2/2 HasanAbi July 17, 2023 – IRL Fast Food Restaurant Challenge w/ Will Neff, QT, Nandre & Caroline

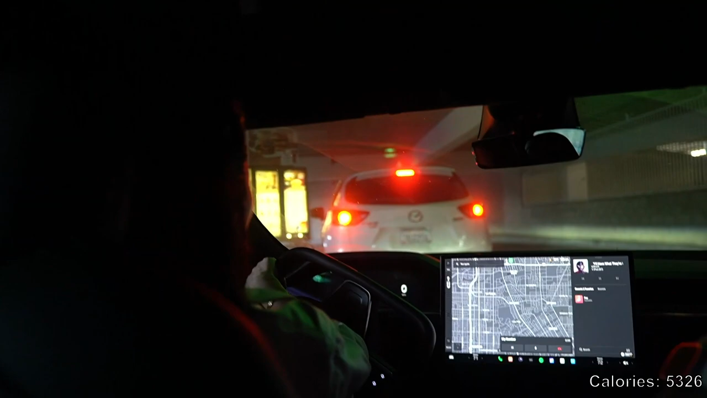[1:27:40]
Female in an Acura. I was just sexist right there.